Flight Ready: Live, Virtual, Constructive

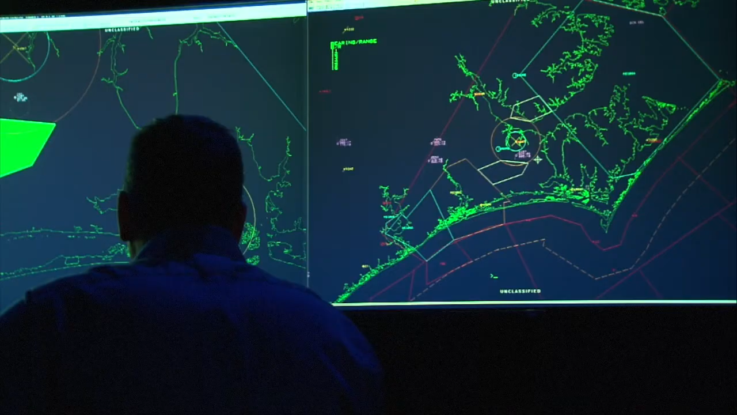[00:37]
enemy tracks, friendly tracks, whichever, from a constructive modeled environment on the ground.